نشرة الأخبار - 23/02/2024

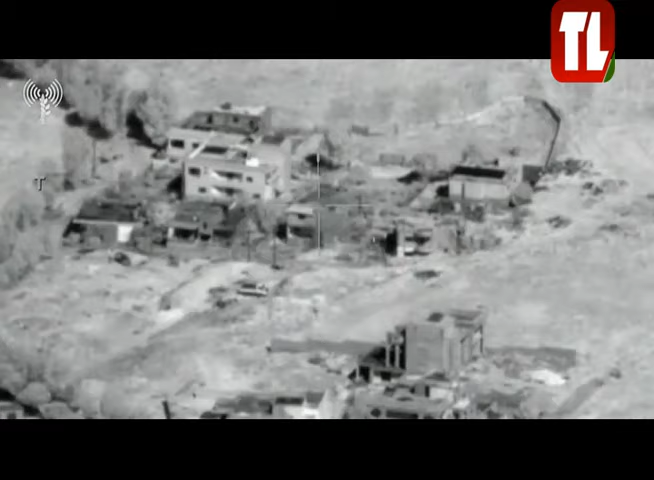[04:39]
تلمل بعد اثار الغارة الجوية التي استهدفت مكان تواجد عناصر دفاع المدني